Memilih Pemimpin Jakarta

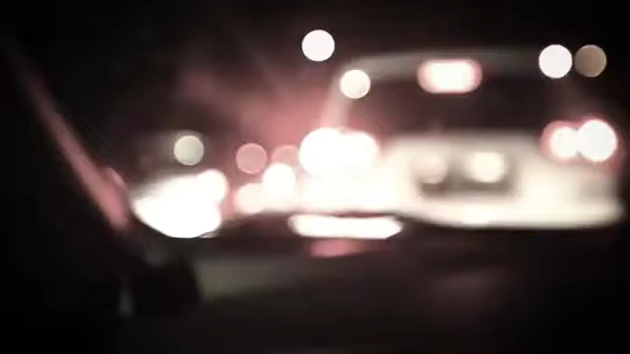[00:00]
kenapa sih berhenti biasa macet aduh sampai kapan sih Jakarta macet terus nanti